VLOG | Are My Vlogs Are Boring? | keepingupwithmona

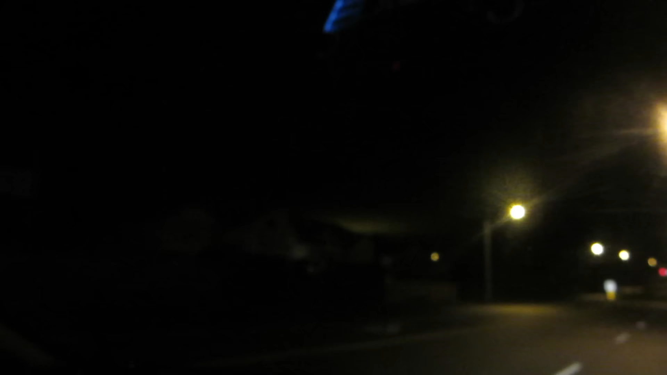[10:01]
I'm trying to, okay, right there. Do you see that weird light, like in the distance? We don't know what that is, and it's orange. And like, we're trying to find it. And we're trying to, I'm telling you, it's in Delta. It's in Delta? I think it's Delta. I think it's in PR though. Like, we keep getting closer, but we're not getting anywhere.
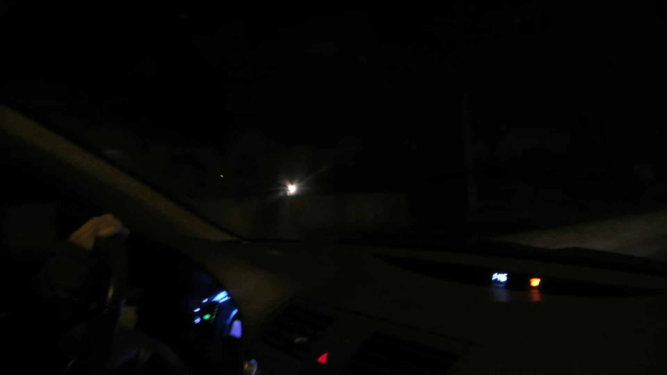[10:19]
Anyways, we're just like overly excited about this light.
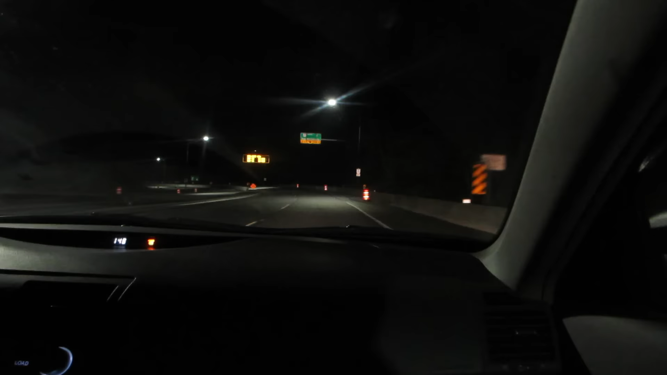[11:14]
It says nothing. It says nothing. Not orange light in Surrey sky. It's coming. Oh my god. Do you guys see that in the vlog? They see it in the vlog now. Oh my god. So funny. Oh shit. We're too far now. I don't know. It's really hot in here. You guys are going to see the orange light we're talking about. Like, I got to show. Should I take this exit or no? I don't know. Shit. Should we just... I don't know what to do. We're going to be in Ladner. Don't take the exit. Don't screw the exit. Who cares? We go to Ladner. Wait, the light's there, though. The light! Do you guys see that orange? Do you guys see the orange in the sky? I don't know where it's going.